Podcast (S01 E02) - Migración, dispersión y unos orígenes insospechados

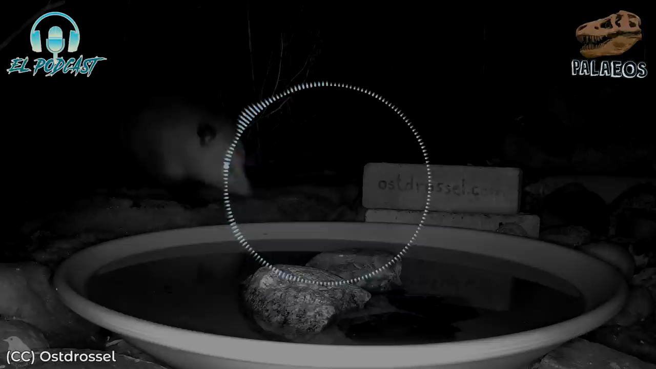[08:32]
el monito de monte, de la especie Dromysiops gliroides,
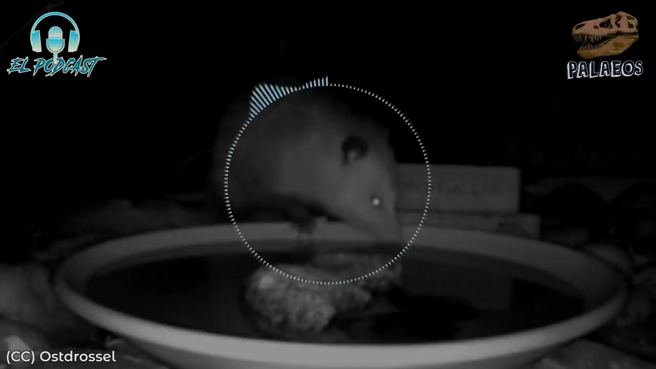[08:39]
que habita en el centro sur de Chile y una pequeña porción de Argentina. Sin embargo, esta curiosa criatura no es un ratón, sino un marsupial. ¿Y qué tiene de raro un marsupial en Sudamérica? Después de todo, los marsupiales son parte de su fauna nativa.